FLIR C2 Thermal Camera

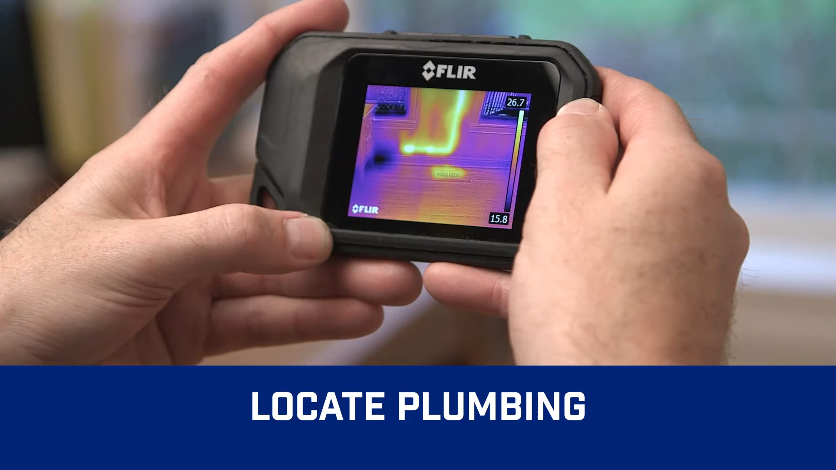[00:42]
Find subtle signs of water damage, check heating systems and air flow,
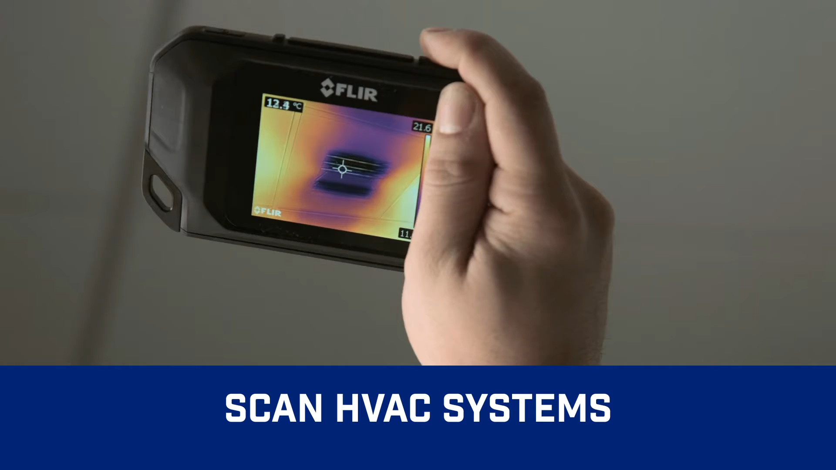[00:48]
scan for electrical hotspots and more.
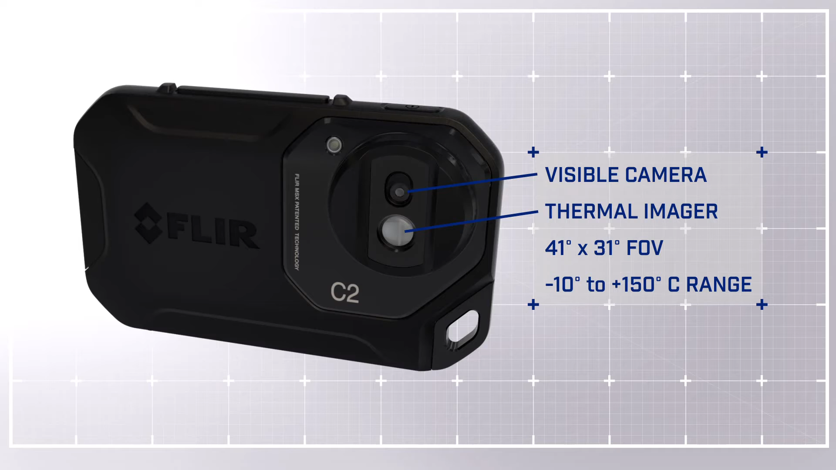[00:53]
Featuring a thermal and visible camera with a wide field of view, the C2 makes it easy to capture what building professionals need to see. Touch screen control that puts diagnostic tools at your fingertips.
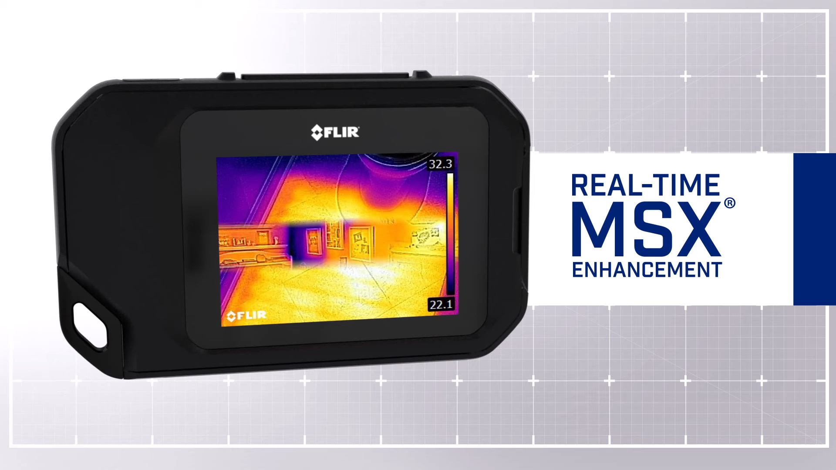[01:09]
A built-in work light and flash.